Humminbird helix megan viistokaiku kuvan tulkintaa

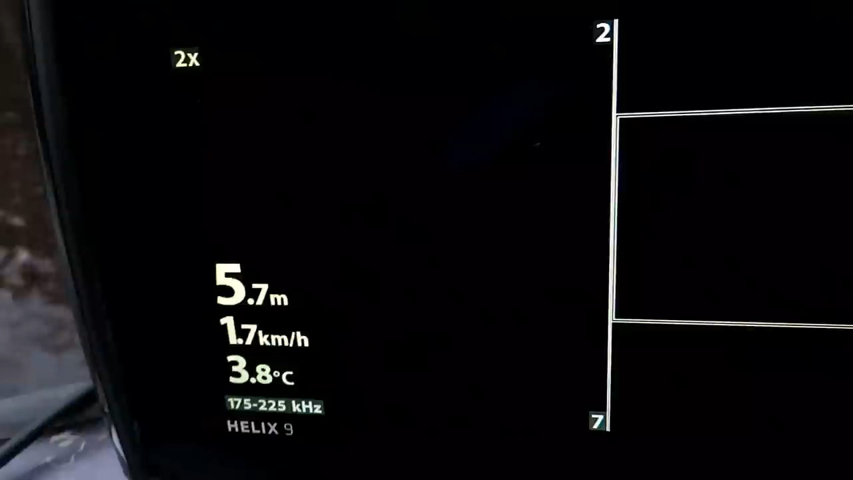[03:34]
On screen: depth 5.7 m, water 3.8°C, speed 1.7 km/h
Ja tuossa näkyy tuota suurennettuna.
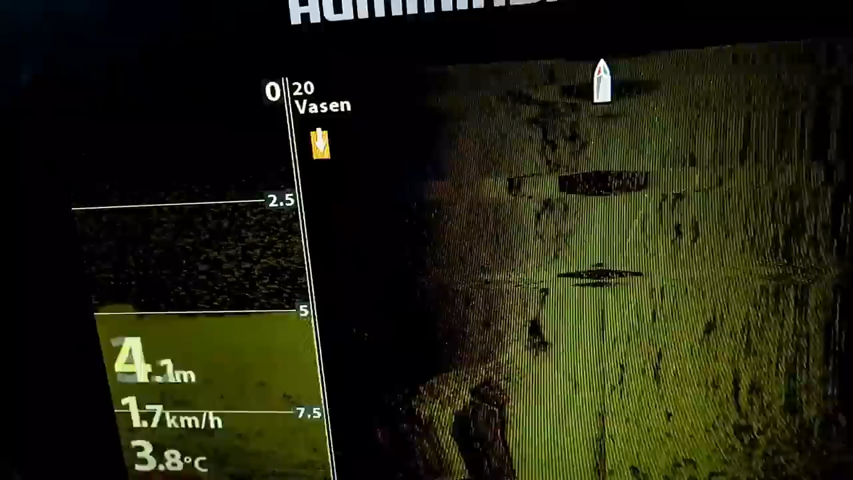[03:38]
On screen: depth 4.1 m, water 3.8°C, speed 1.7 km/h
Siellä näkyy sitten doneskanissa.
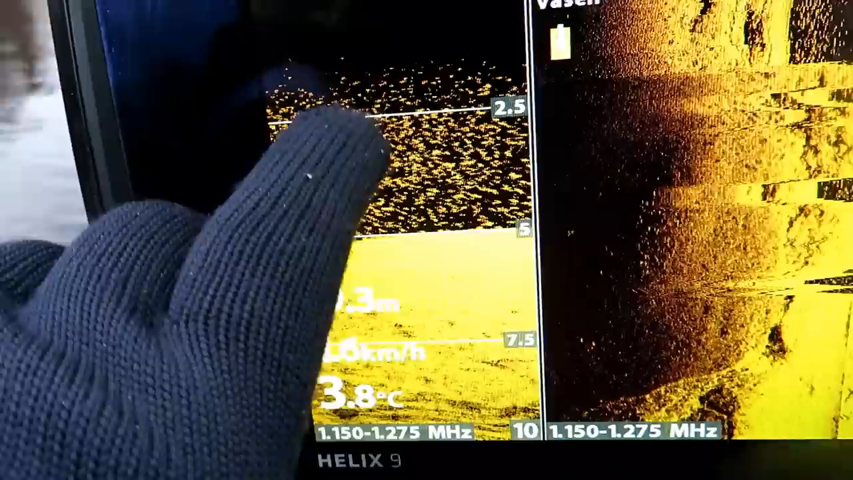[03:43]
Alaspäin näyttä, niin se on ihan täynnä. Tämä on ihan täynnä syökkikallua.
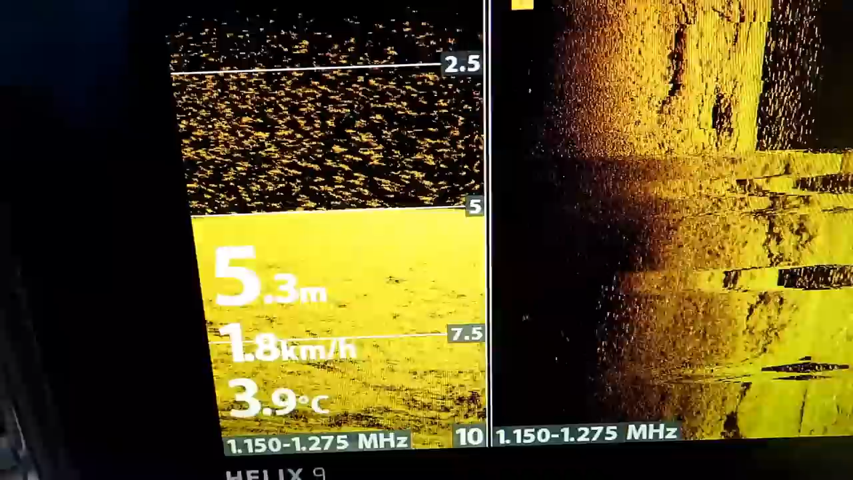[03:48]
On screen: depth 5.3 m, water 3.9°C, speed 1.8 km/h
Siinä on kyllä petokaloille semmoinen seisomapöytä, että...
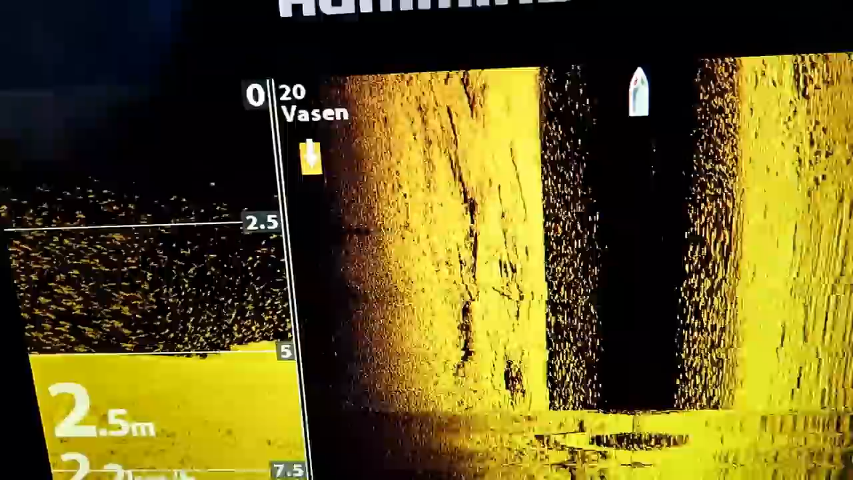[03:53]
On screen: depth 2.5 m
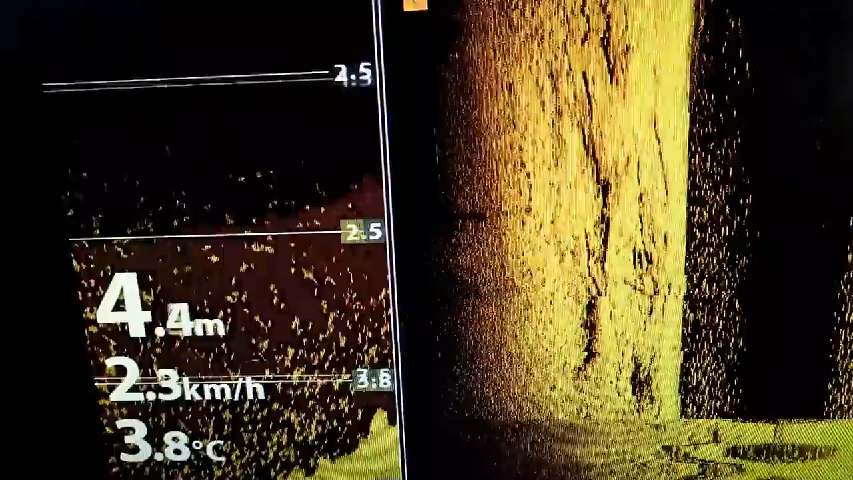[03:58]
On screen: depth 4.4 m, water 3.8°C, speed 2.3 km/h
Ja tästä ympäristöstä voi kyllä helposti löytyä sitten niitä pet haakia ja... Varmasti ja tuota...
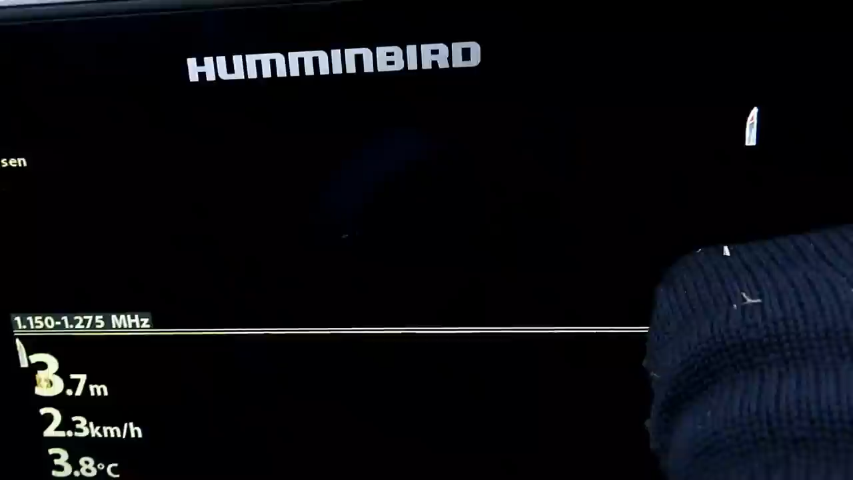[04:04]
On screen: water 3.8°C, speed 2.3 km/h
Tuossa on näkynyt tuo...
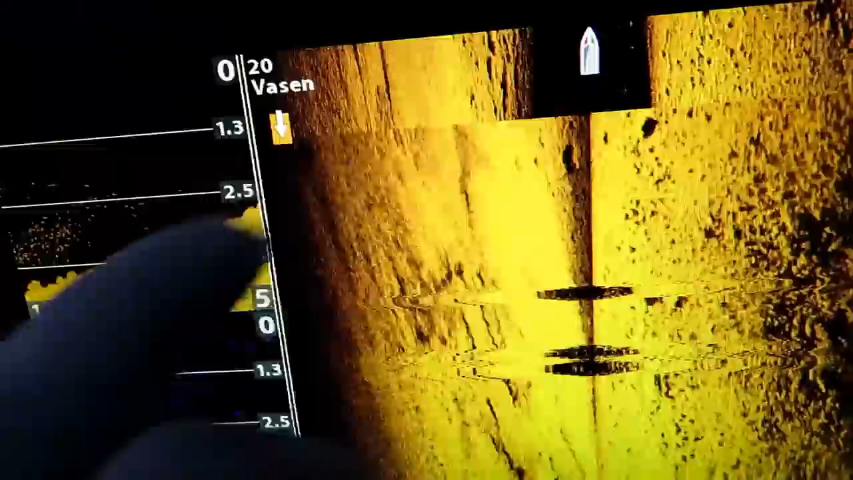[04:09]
Se tekee nyt tuollaisen, aina kun minä...
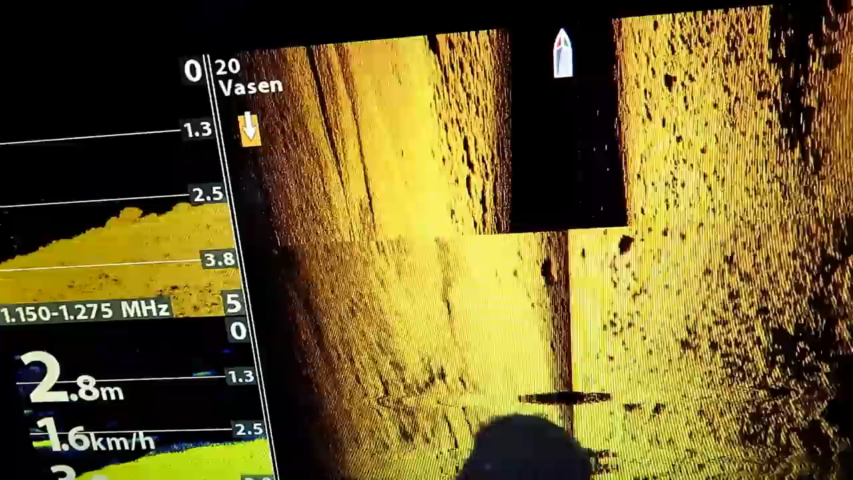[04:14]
On screen: depth 2.8 m, speed 1.6 km/h
Venettä vähän pysseltä, niin tuosta se aloittaa sitten uudestaan.
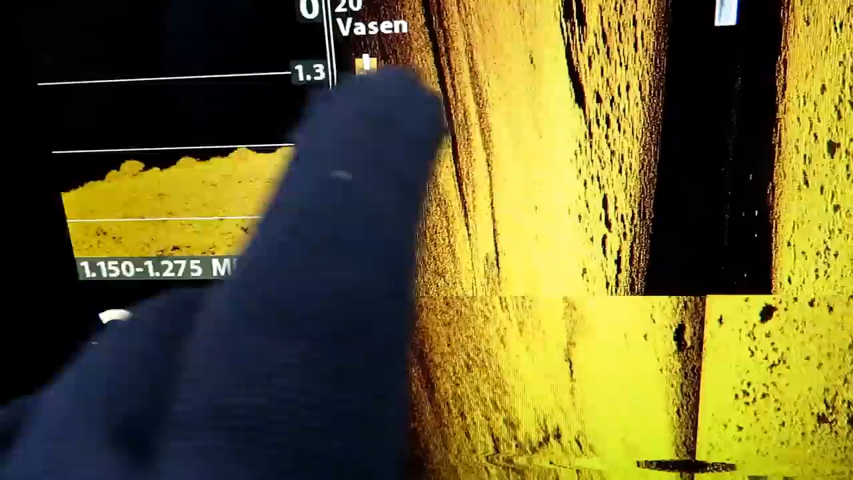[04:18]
Mutta tuossa näkyy nyt viisito doneska, niin... Sitten normi kaikuu. Kaikki kolomia.
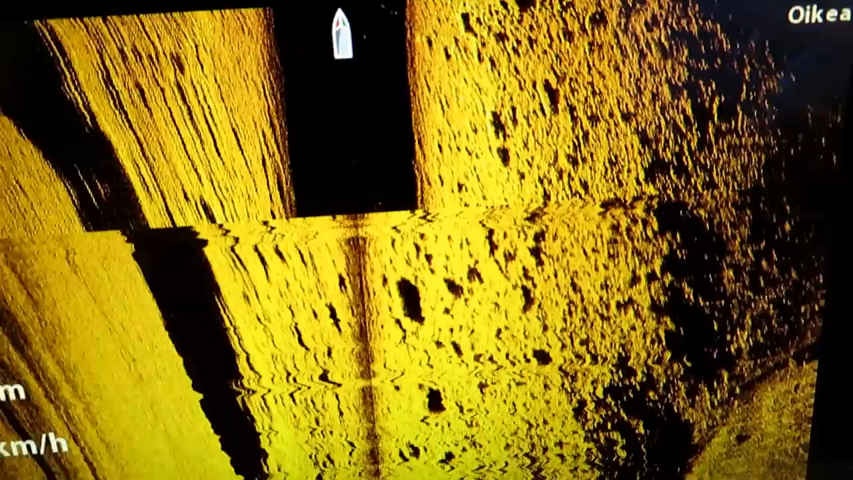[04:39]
Miten se ei saada nyt, jos me nähdään tuossa vaikka iso kuhaa?
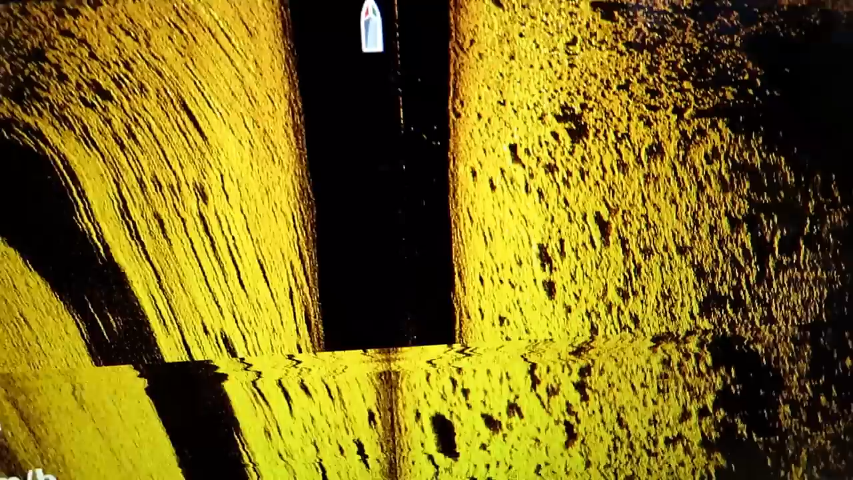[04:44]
Ajeittaa tässä, niin minä otetaan nyt joku piiste tuossa, mikä merkittää sitten.
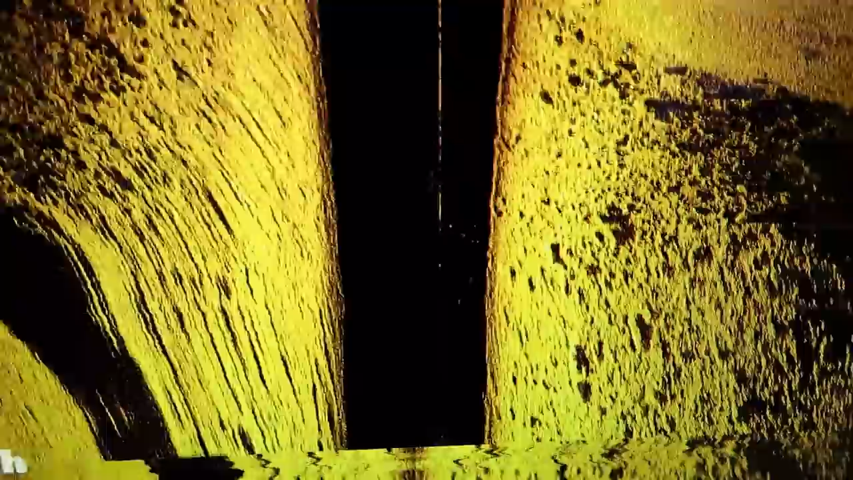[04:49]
Niin... Jos siellä olisi nyt iso kuha ja... Otetaan kala, minkä näkisi. Haluaa sen pielemmänä ja täsmänä...
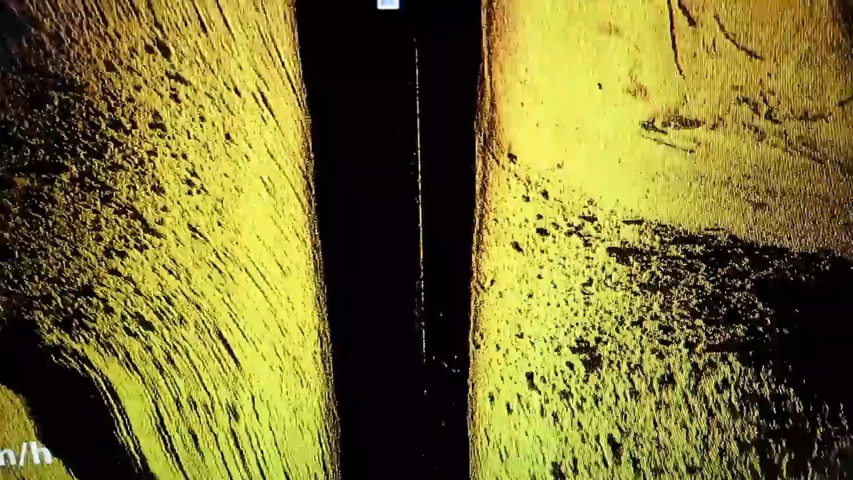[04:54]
Täsmän jikkaksella ruvetaan sitä koettamaan, niin... Tässä nyt ajeittaa ja...
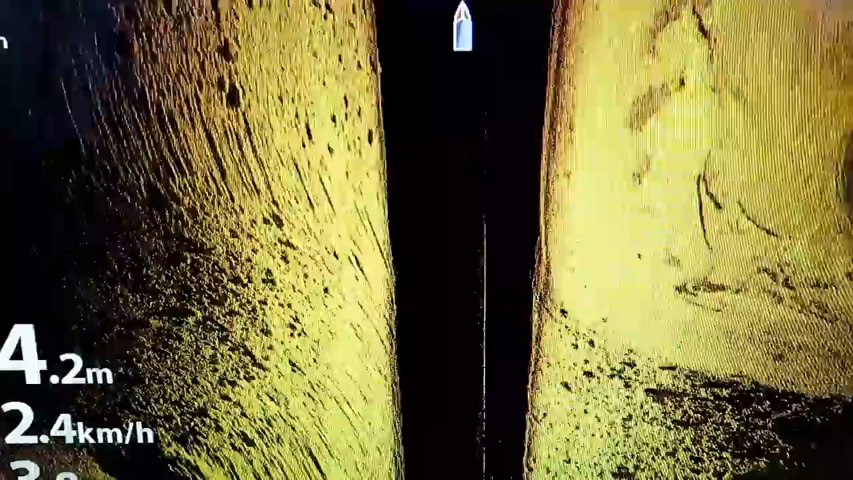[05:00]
Otetaan nyt tuolta joku, mikä myös sitten... Piiste... Piiste mikä se kala olisi.
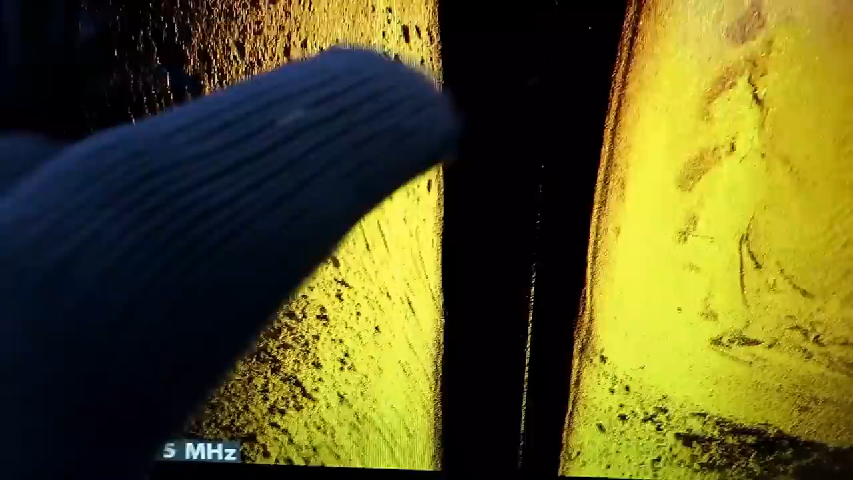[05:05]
Vaikka tuo... Vaikka tuo tuossa on se iso kuha, niin... Painetaan tuosta...
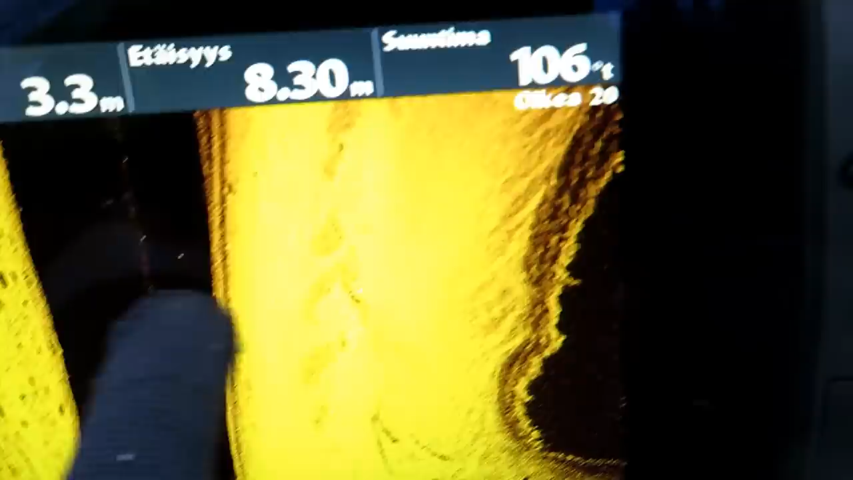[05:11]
Se pysähtyy se kuva. Ja tuohon tulee tuommoinen...
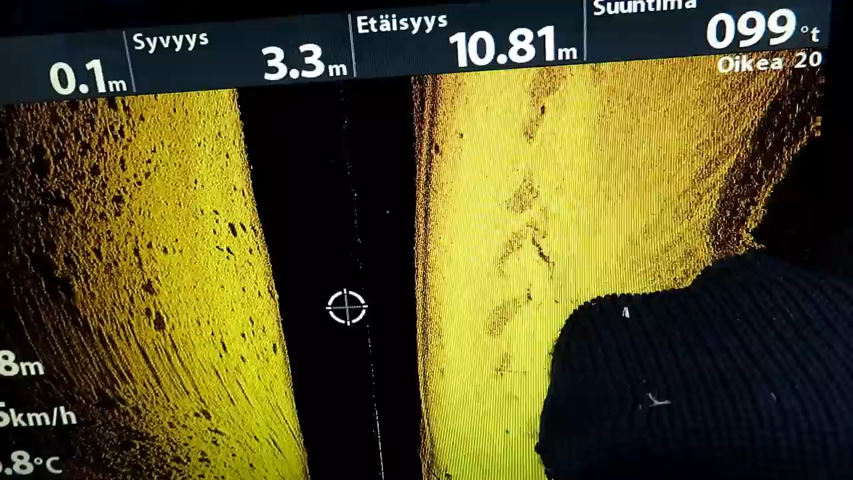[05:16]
On screen: depth 3.3 m
Ympyränuol tuommoinen. Ja tuolla ohjattaa siihen piele se...
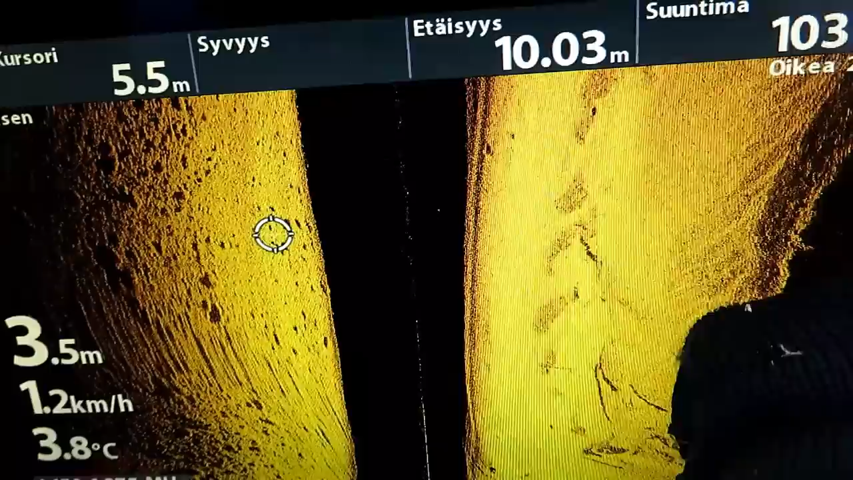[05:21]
On screen: water 3.8°C, speed 1.2 km/h
Mikä haluuttaa merkitä tuohon. Sitten se voi ihan suurentua vielä. Nui. Se näyttää se...
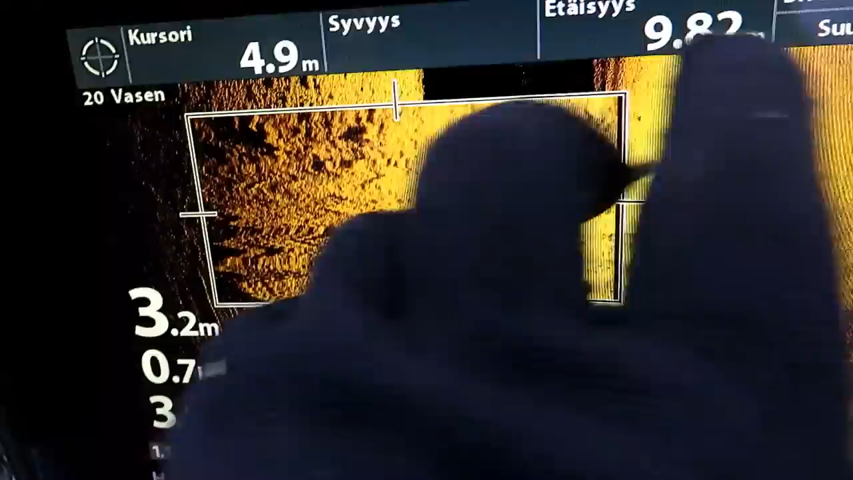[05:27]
Vaikka kaksinkertainen suurennus tuohon, niin... Se näyttää kaksinkertaisena...